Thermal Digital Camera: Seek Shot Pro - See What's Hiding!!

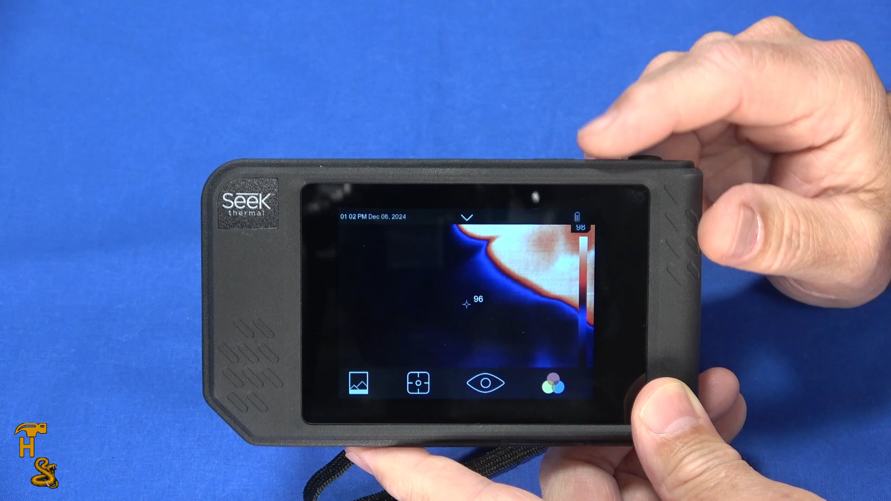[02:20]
what this is good for it's got a few uses one would be scanning you know checking out the yard you hear a noise trying to find the animal or whatever it is that made the noise checking your ceiling in fact that's one of the things i'll put up a image of a ceiling in florida in hundred degree
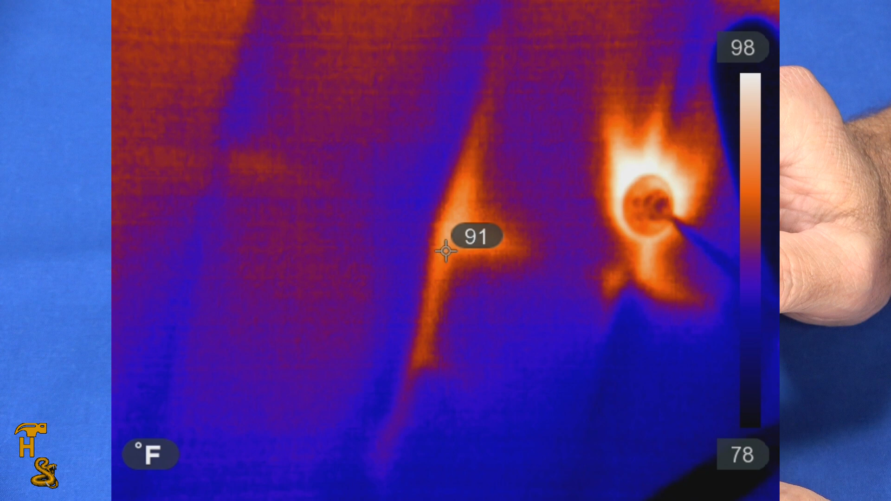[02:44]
On screen: spot 91°F, scale top 98°F, scale bottom 78°F
weather with asphalt shingles and you can see very clearly you can see the rafters and you can see that it's pretty hot you can also use this to look for heat leaks you could also aim at equipment to see if the
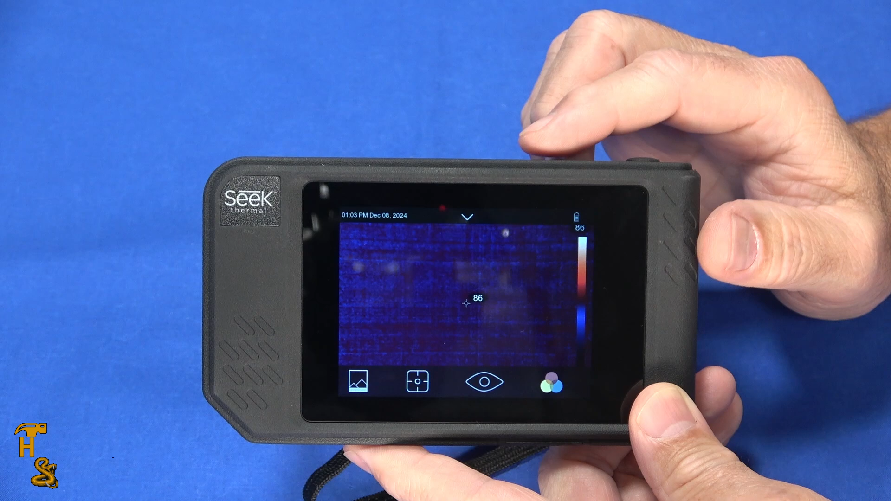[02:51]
equipment is malfunctioning you know something's hot like an electrical panel a motor or something like that so i'm going to kind of go through
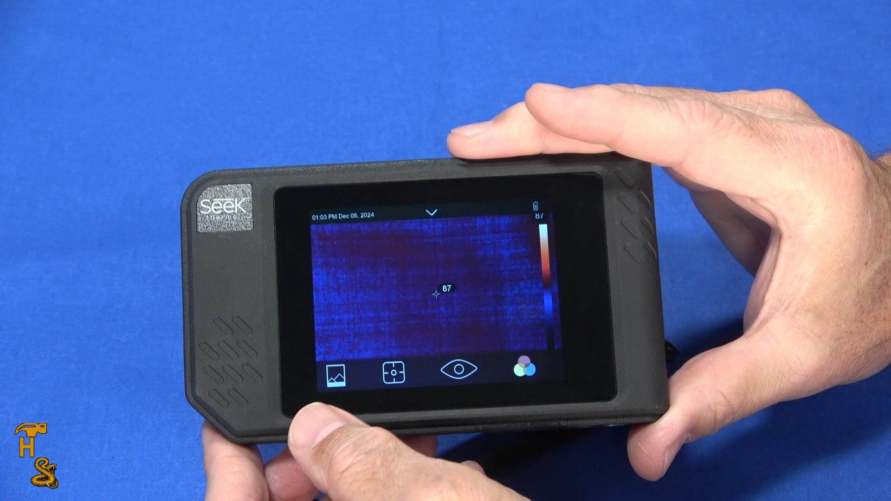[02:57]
the menus uh and i'm not going to spend a lot of time going menu to menu but if i that one was the wrong one to click that takes you to the gallery but i can look at the heat signature
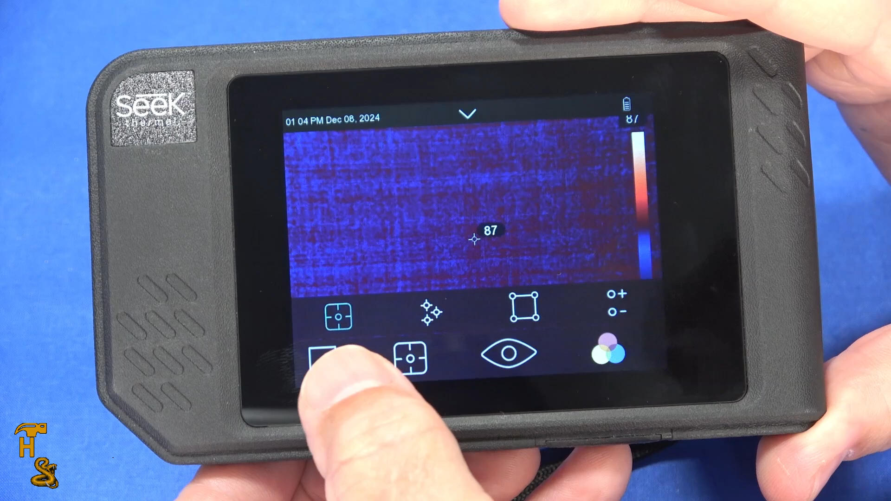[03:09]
if i do the bullseye one which is with mode it's in right now it gives me the temperature at the center of the field and
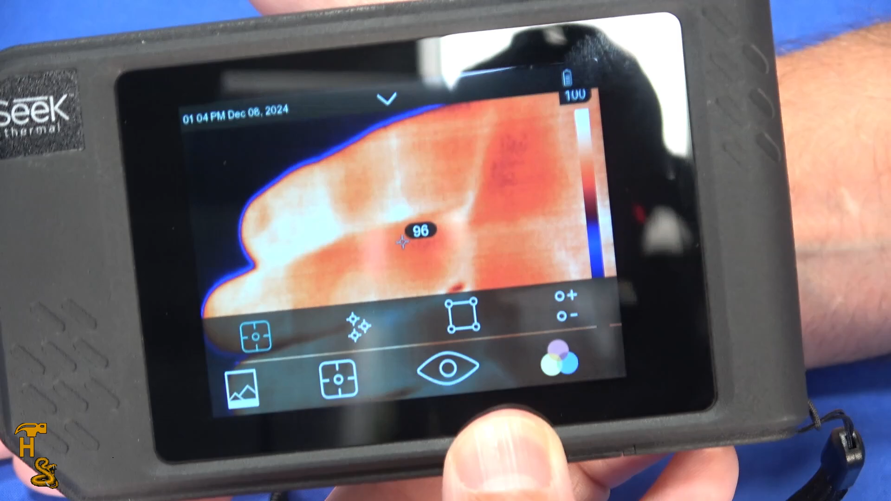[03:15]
let's say i put my hand in it will update if i do the one with the three dots then
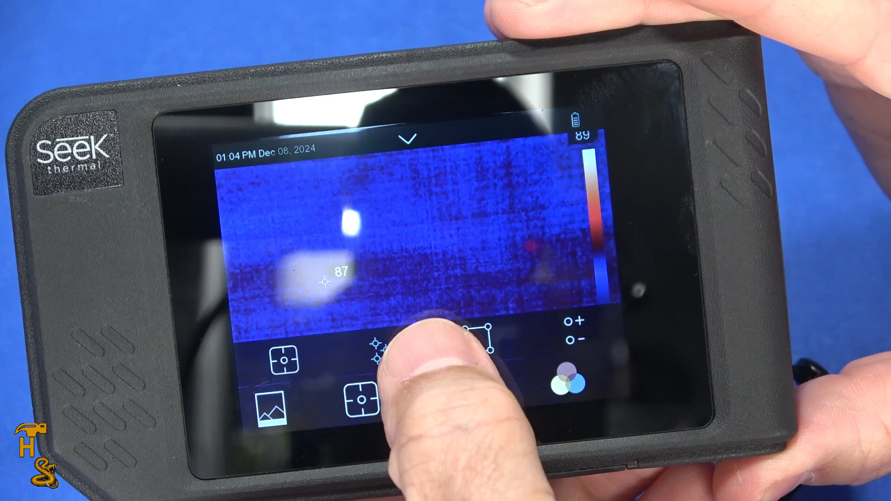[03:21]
i can create additional temperature points
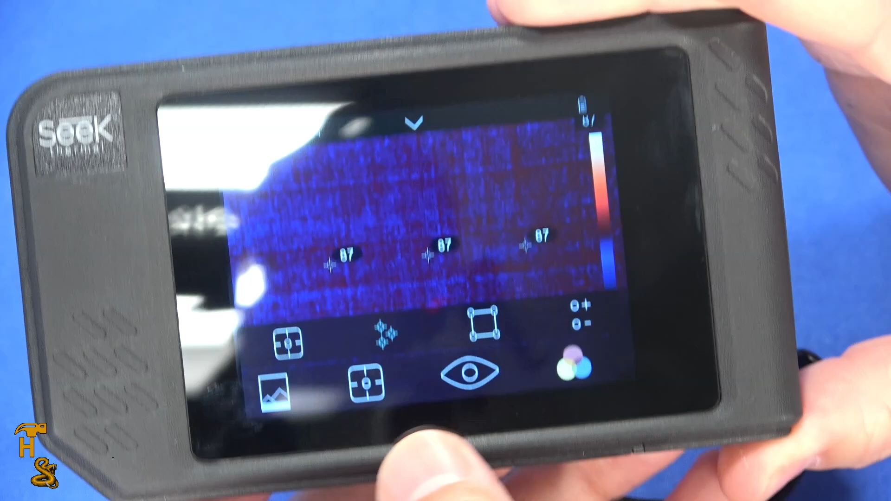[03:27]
so now i've got three temperature points and as i do it and i'm getting a little bit of reflection from the
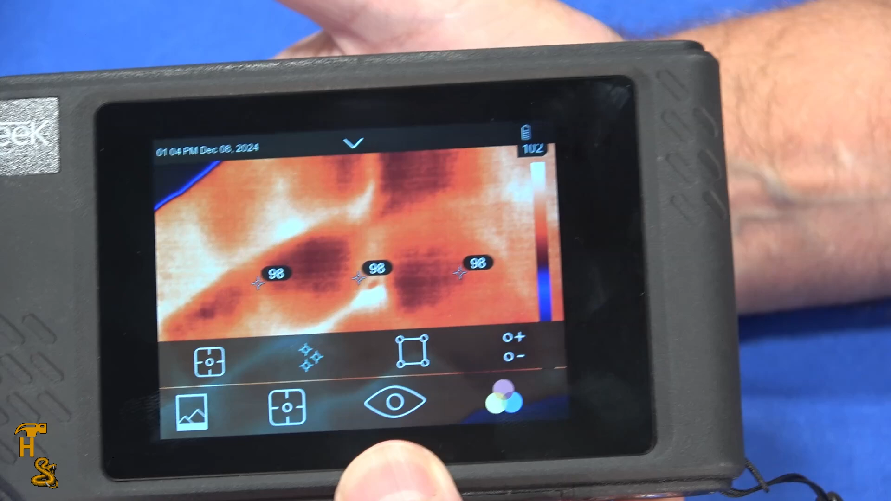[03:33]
studio lights and as i move my hand around you can see different temperatures at the different points and
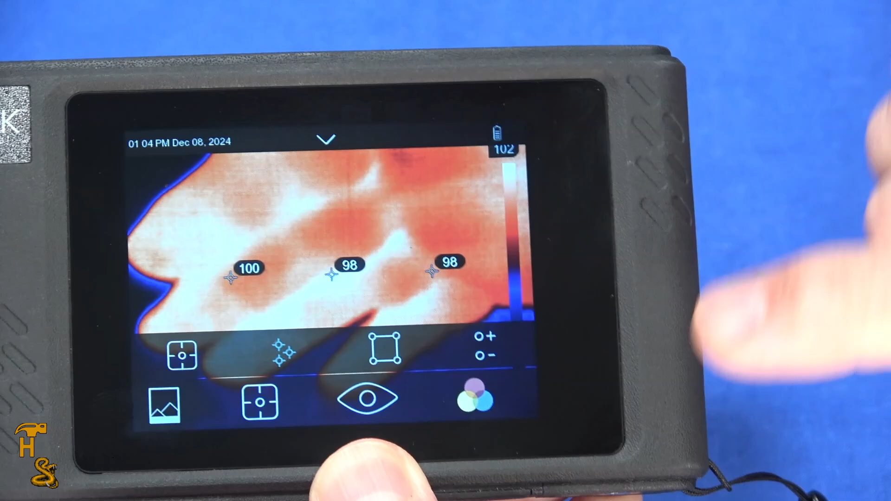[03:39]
then the last one is gives me basically the highs and lows of a of a region so i can set up a region
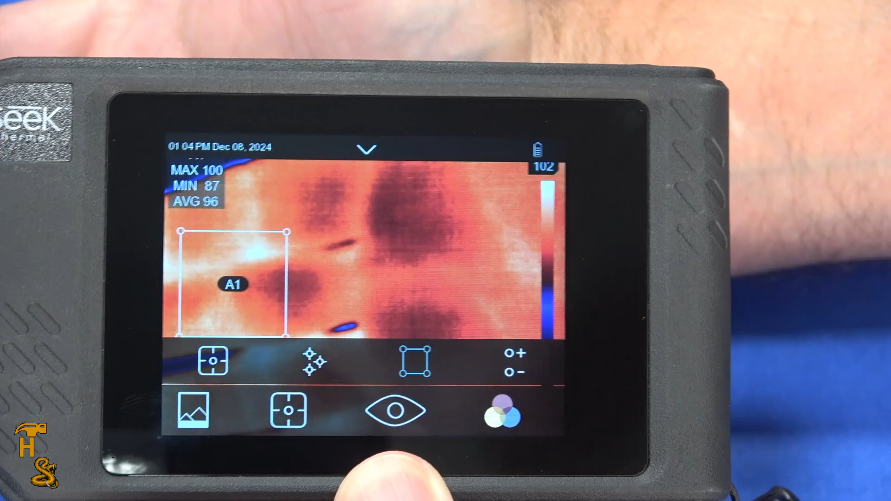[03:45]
and as i move through the region you'll see the min and max so that's really helpful if you're expecting
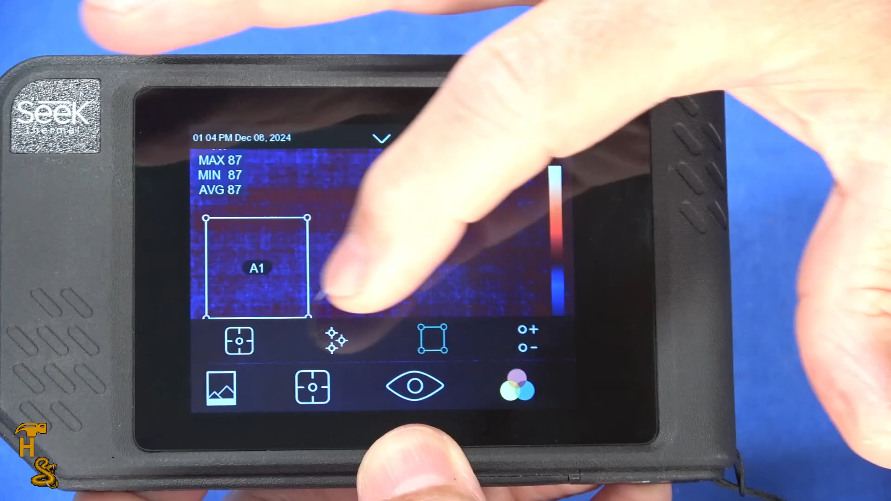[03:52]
certain temperatures the most common one will be most of the time you'll have it in center mode the other thing that you can do
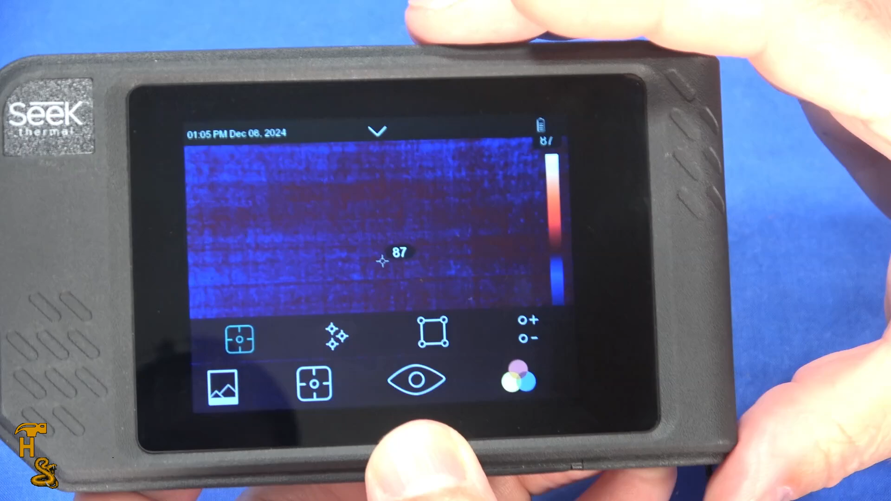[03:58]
and by the way you may hear periodically a click click uh it's it's an automatic nuk something that thermals do
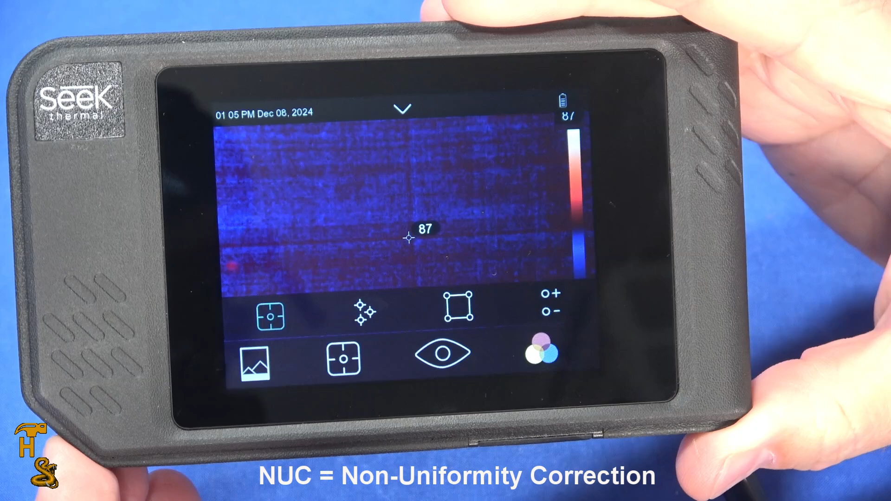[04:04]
to keep the image stable and and deal with the the sensor and then the tolerance
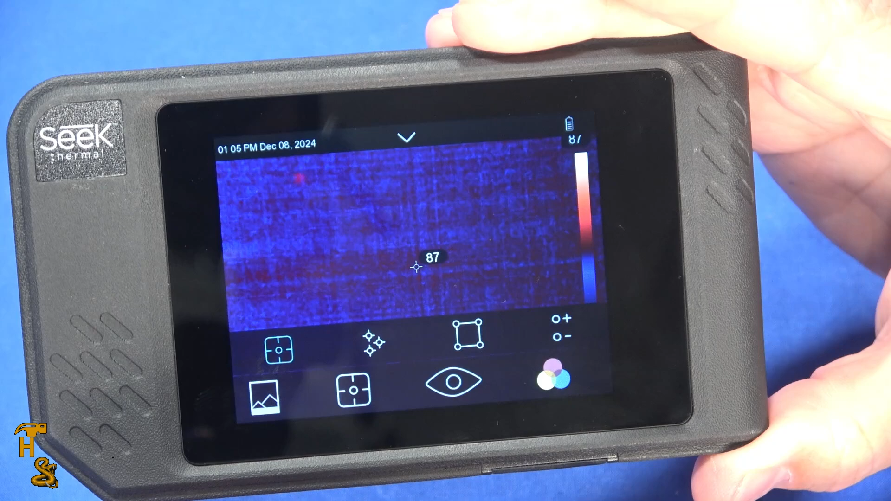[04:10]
of the sensor this does it automatically there's no step you have to do the last piece is it gives you
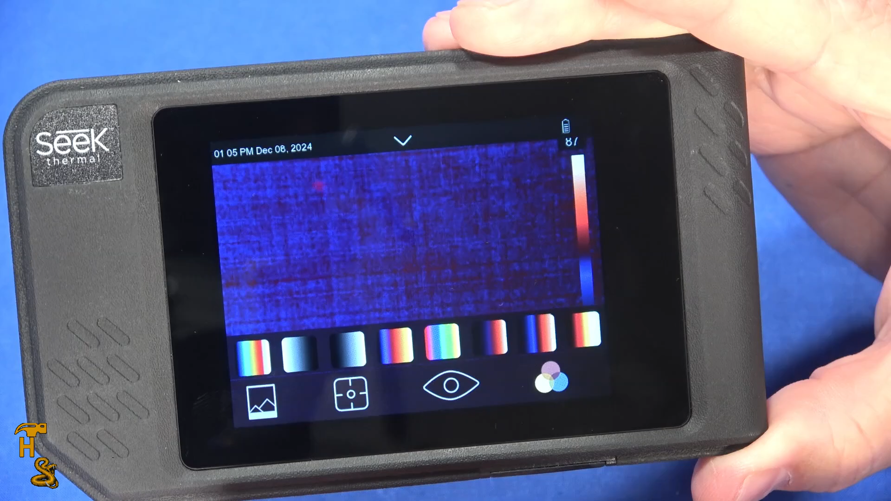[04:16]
a number of different color palettes so i can set the color palette to yellow and
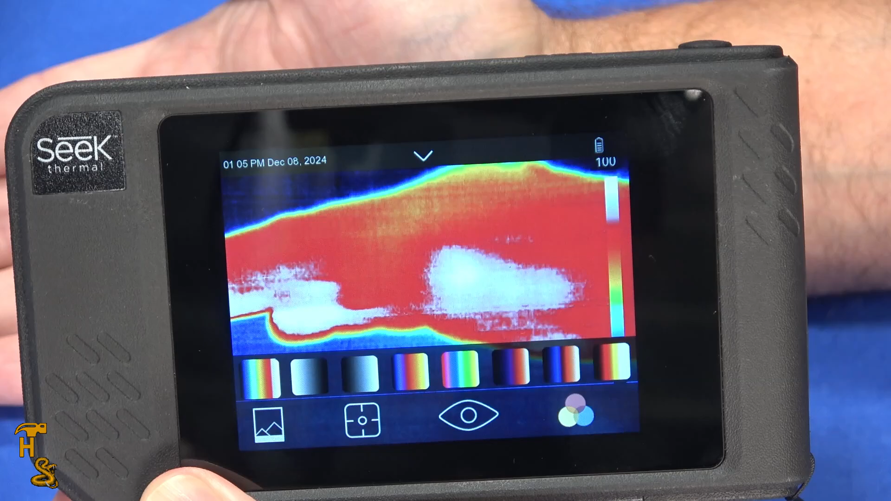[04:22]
you'll see that it's kind of oranges and yellow on my hand it's got a couple
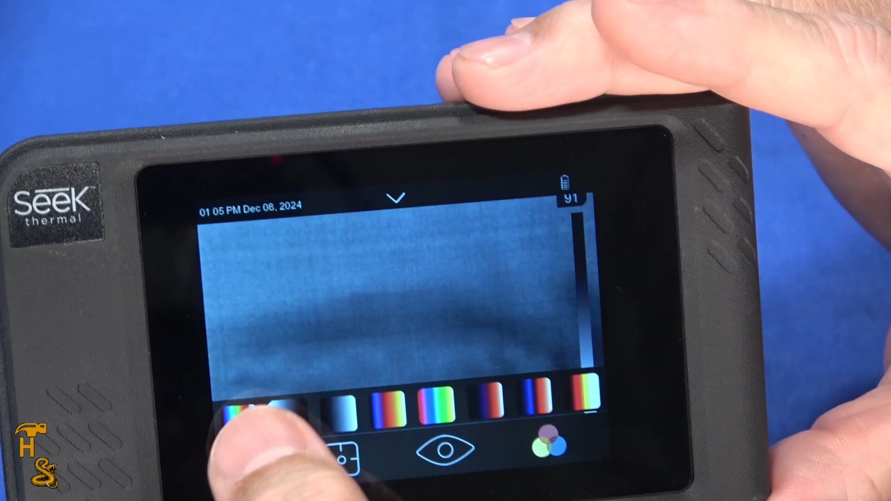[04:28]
black modes and i'm not going to go through every single